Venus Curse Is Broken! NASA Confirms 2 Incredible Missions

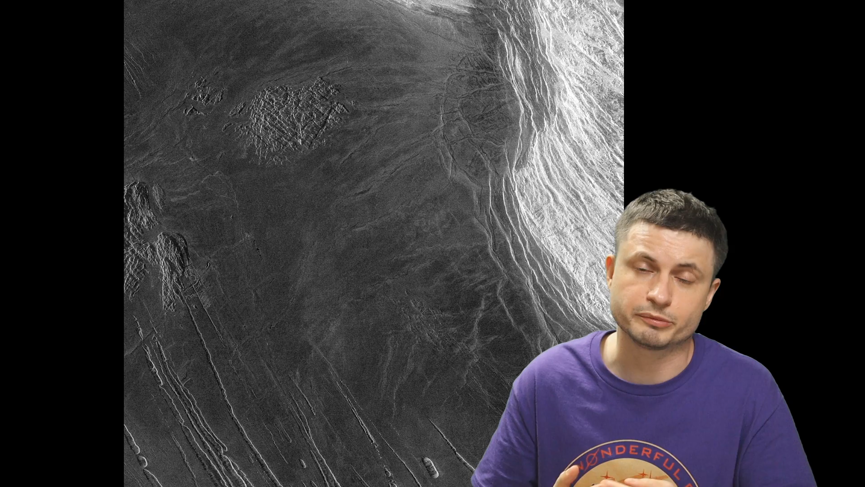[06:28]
only exist on this planet but nobody really knows or understands where they came from in this image right here you can kind of see
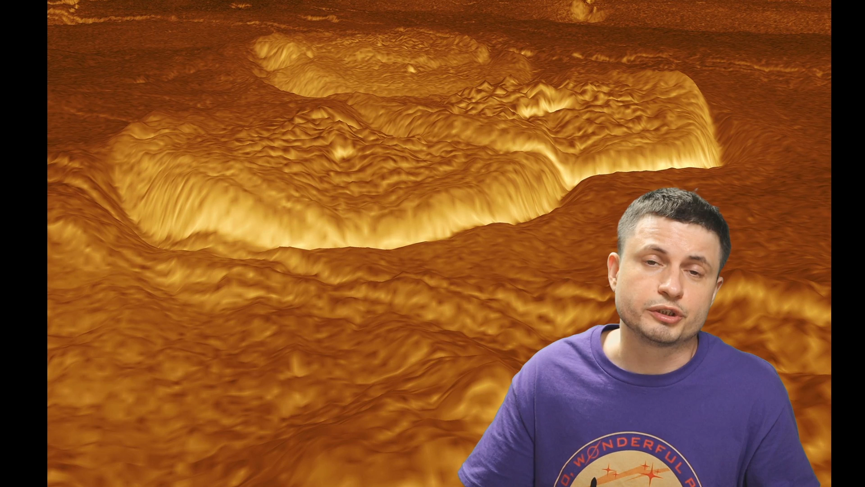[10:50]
to get from there is going to be absolutely mind-blowing so right here what you're seeing this is from 1989 and technically from the early 90s this is from the nasa's magellan probe the last probe that got to map the venusian surface and remember this